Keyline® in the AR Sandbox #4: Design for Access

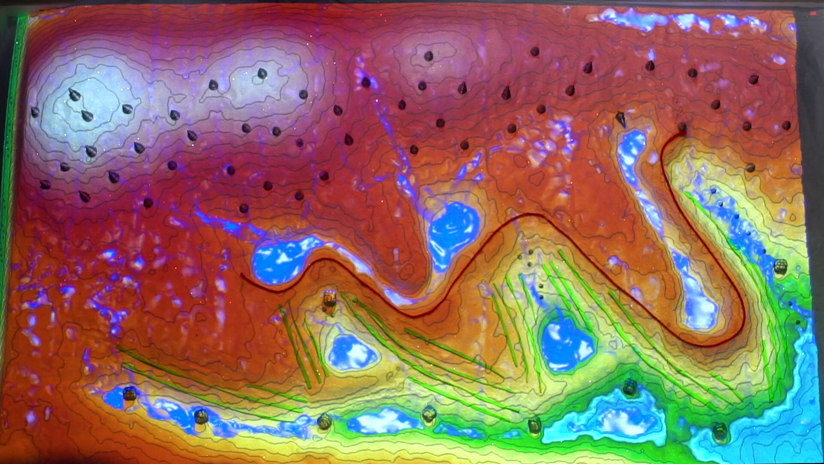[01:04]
As far as water flow goes, another really stable place to put roadways are right on the ridges. This is because on the ridge, there's no water flowing from elsewhere onto it.
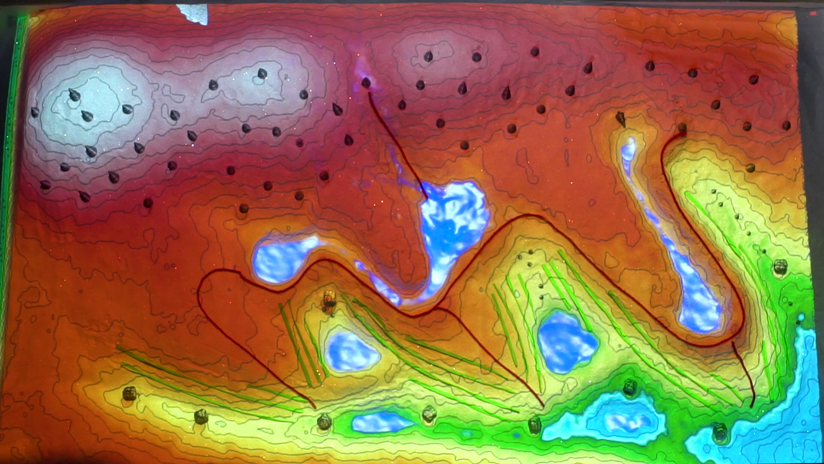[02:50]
So we'll get rid of that ugly road, won't we? So we have to be really, really careful about siting roads, right?
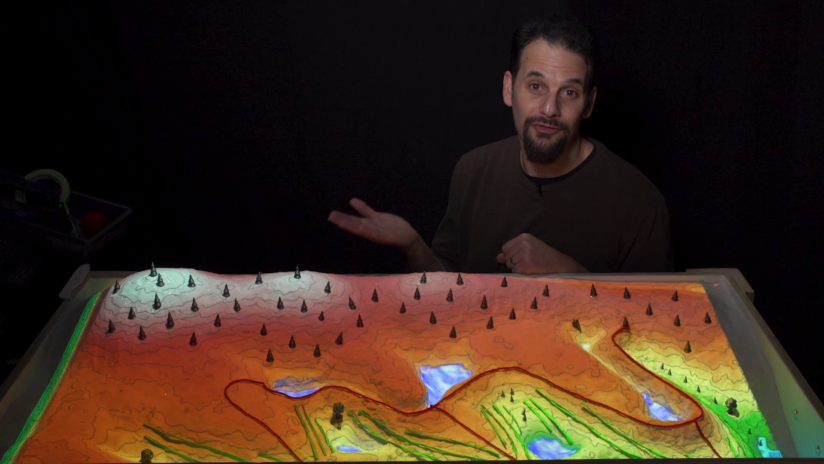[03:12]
A road going down a hill can become a stream and conveyance of water, rapidly moving it where you may not want it, right? And a road properly placed can become actually a beneficial conveyance of water. Now, we also have another opportunity to put a good road in here.
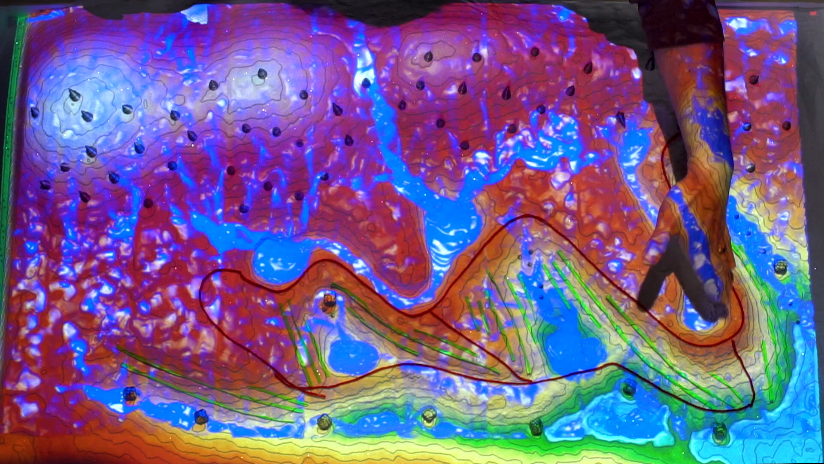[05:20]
We will really only have water hitting our compacted road surfaces and being channeled to where those roadways and associated ditches are moving that water.